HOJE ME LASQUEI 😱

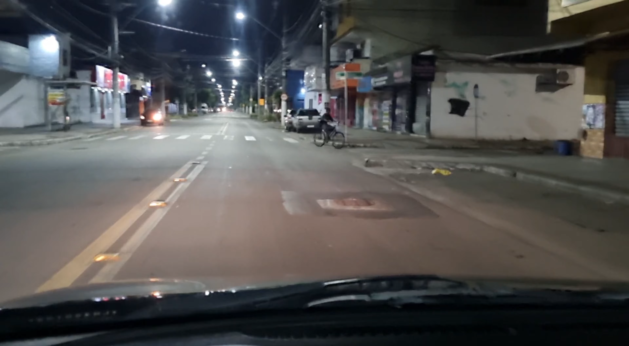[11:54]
É isso aí, ó. Não bate nada, ó. Vou passar no quebra-mola até de terceira. Quer ver? Olha aqui, ó. Vou passar devagarzinho aqui no quebra-mola. Olha aí. Que massa, maluco. É isso aí, galera. Bora pra cima, mano.